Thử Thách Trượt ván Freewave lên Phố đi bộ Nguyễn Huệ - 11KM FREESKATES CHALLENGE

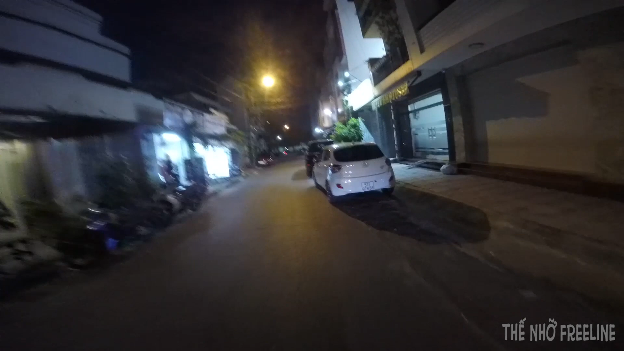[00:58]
bây giờ mình đang trên đường, ra đường tăng sinh nhì
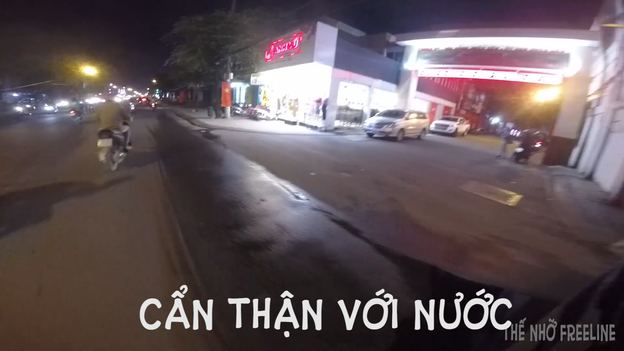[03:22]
cái này là nước hơi cẩn thận với chỗ này, mình truyền thả trôi thôi, không cần đánh chân ở vị trí này mình thả thôi